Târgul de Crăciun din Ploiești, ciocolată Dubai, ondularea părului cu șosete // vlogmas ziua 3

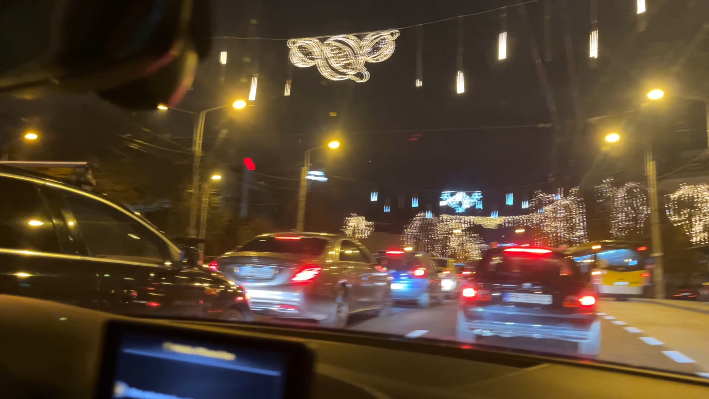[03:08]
dacă n-ar mai fi atâtea mașini S-ar vedea și mai frumos Și ce aglomerație Da,